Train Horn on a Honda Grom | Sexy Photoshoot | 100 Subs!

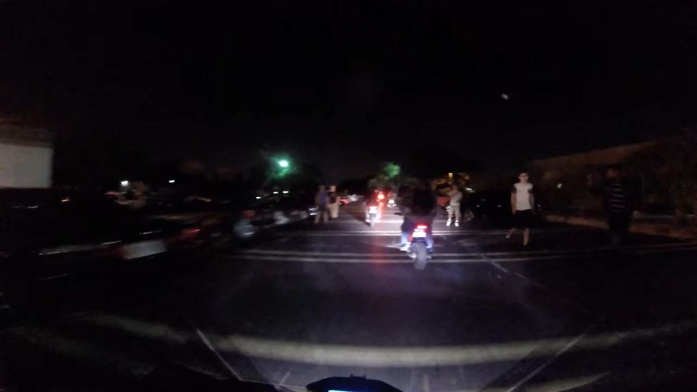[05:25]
all right you can tell from the amazing car selection like this beautiful Toyota Camry that this uh this bike night and car night was a hit